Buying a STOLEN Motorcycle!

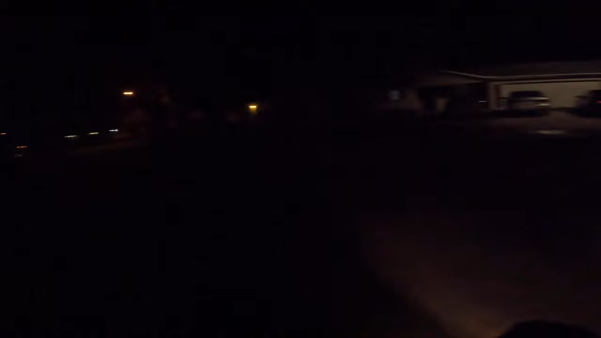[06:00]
all right guys so on the stolen on the stolen z900 wow that is a smooth bike
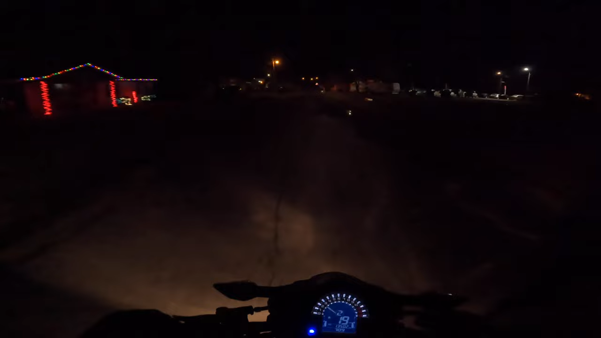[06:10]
wow holy moly this sits super smooth oh my gosh for this thing being a stolen bike this is smooth
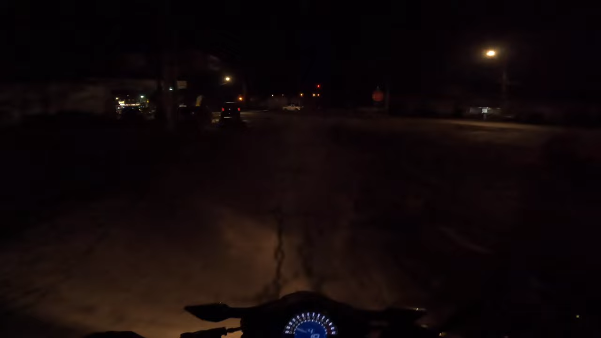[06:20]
oh my gosh i've never been on a z z bike a little kawasaki z so biggest thing when i'm on a motorcycle
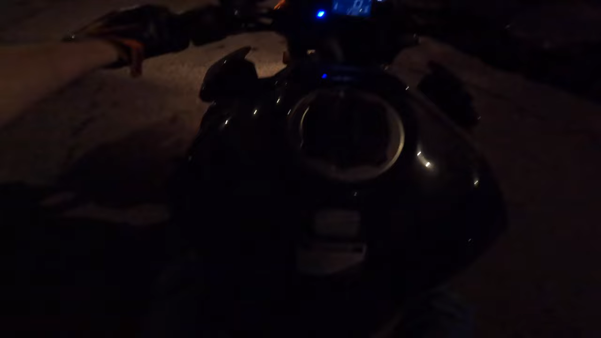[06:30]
um i always like to check the brakes i like to check the gears i like to see how it handles since this thing has been wrecked the biggest thing i'm checking for on it man that's got a really late
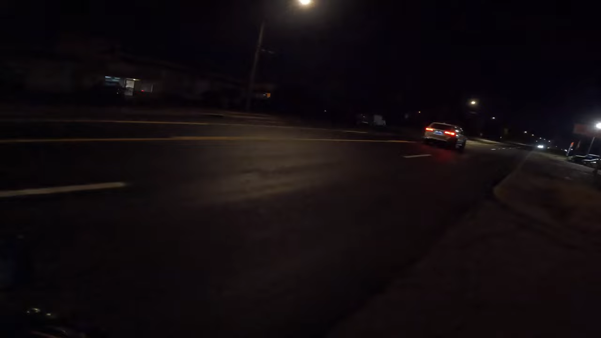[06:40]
clutch release biggest thing i'm checking on it is the oh it's got a little power too
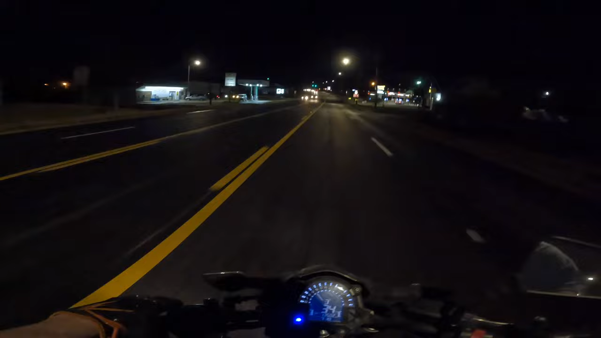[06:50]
oh good power to it biggest thing on i'm checking is the frame uh how the frame feels wow this is a comfy bike so i'm gonna go through so i'm just talking and kind of sending it through the gears fifth gear sixth gear so i'm in sixth gear right now um so i like how it goes through all the gears i'll give it gas here and there make sure the power feels nice throw it back and forth like i just don't care you know send it back and forth hey hey you know because i love the bike always make
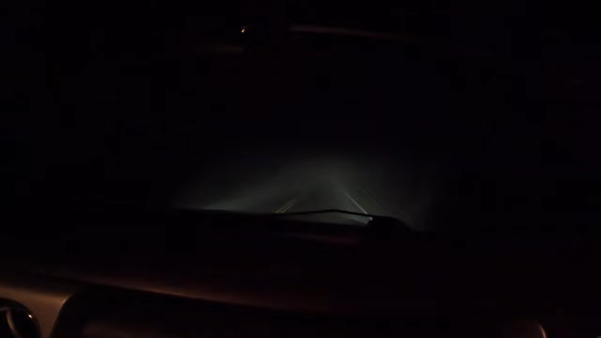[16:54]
camera but it is just mad foggy right now i don't know i don't know if the camera is gonna pick it up but we've been going like 40 miles an hour like the whole way back so we're making this two hour trip like three hours but it's like mad foggy okay hey john cena can't